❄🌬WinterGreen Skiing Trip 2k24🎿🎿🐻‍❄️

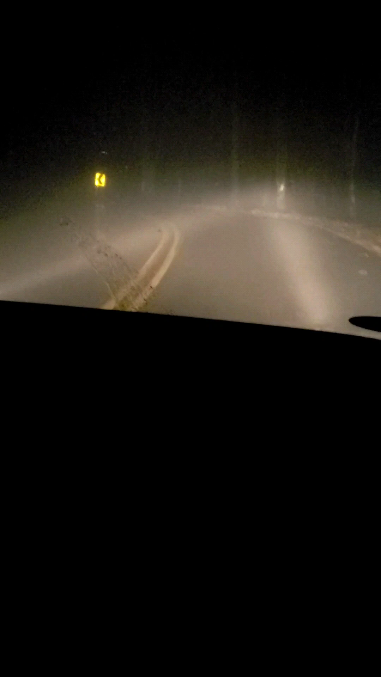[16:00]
Really? Well, you can't do it out here. You really supposed to just have your fog lights on. Cause it's gonna reflect back off here. Damn. This is crazy. This visibility is like zero. This is crazy. Do y'all see this road? It went from raining to still raining but foggy. And no way we did.